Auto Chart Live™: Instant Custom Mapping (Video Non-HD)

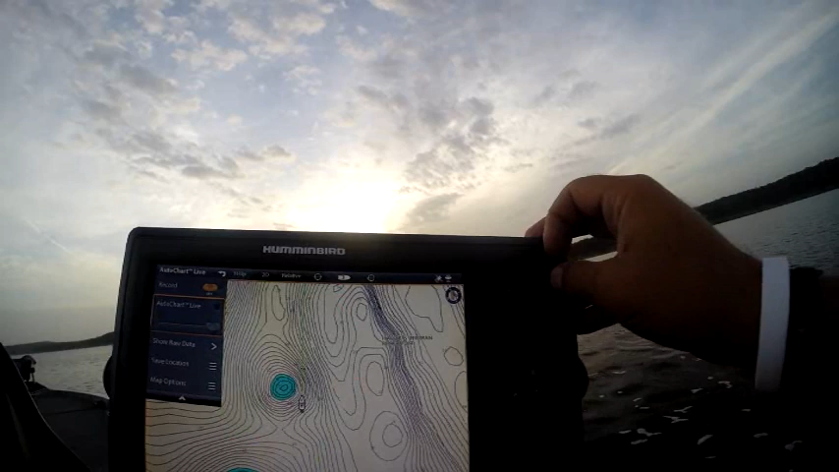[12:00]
We'll turn it off. or we're going to try to get our
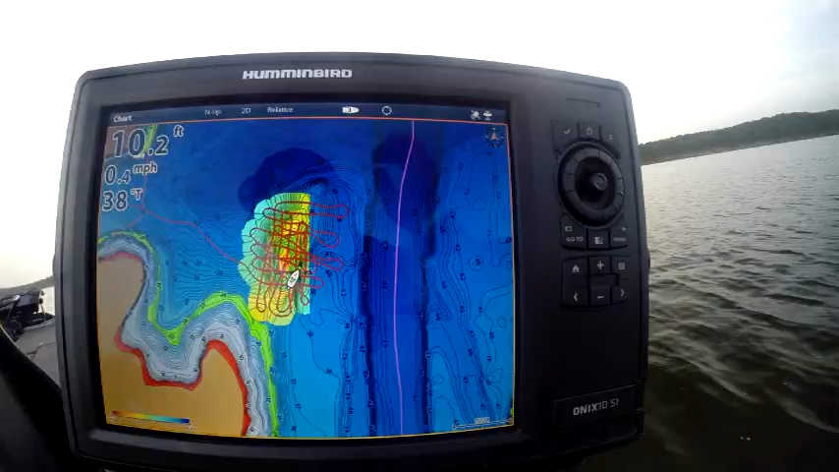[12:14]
On screen: depth 10.2 ft, speed 0.4 mph
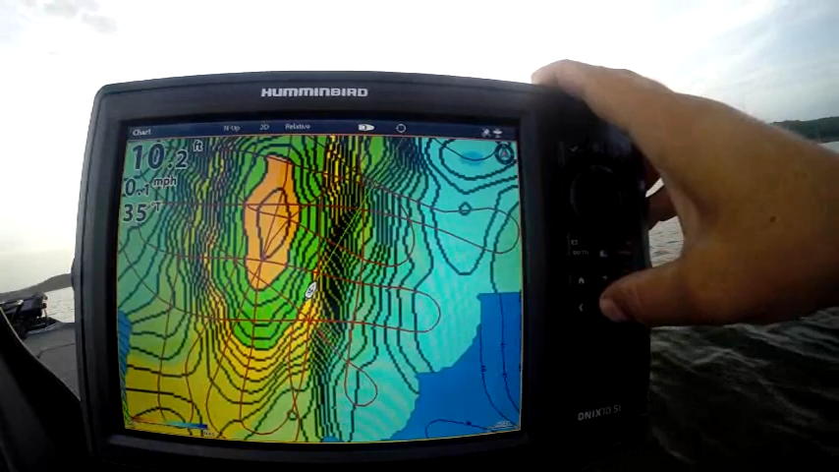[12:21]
there's our data. There's our data.
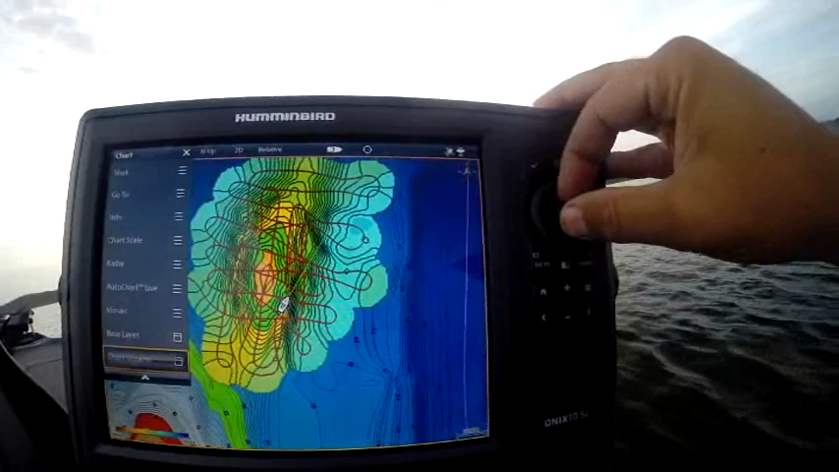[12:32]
and with LakeMaster we need to adjust our mapping. And with LakeMaster we need to adjust our mapping.